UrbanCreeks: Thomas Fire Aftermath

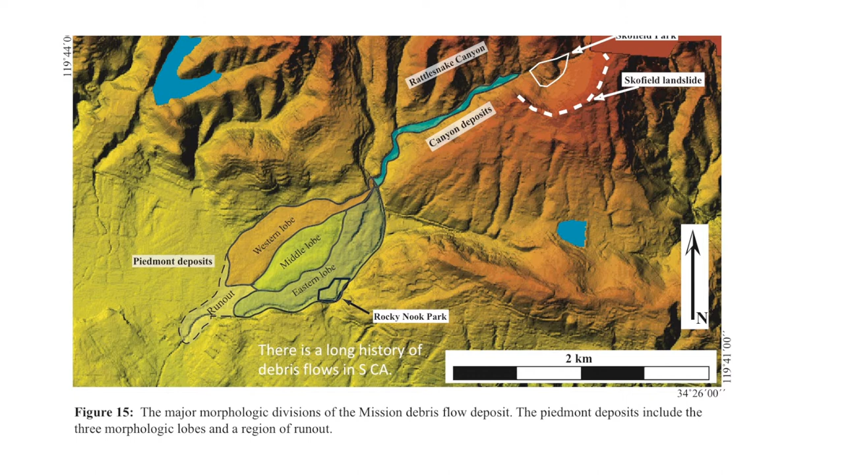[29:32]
The whole debris flow's this big, and it ran out all the way past State Street, probably, 1,000 years ago.